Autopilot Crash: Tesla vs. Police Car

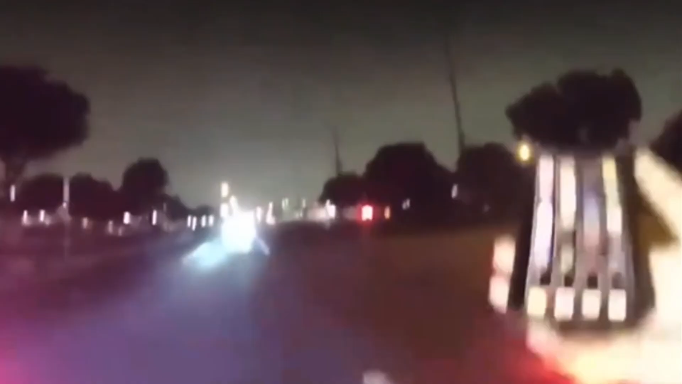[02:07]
Police officers had the roadway blocked off because they were already investigating a fatal accident involving a motorcycle.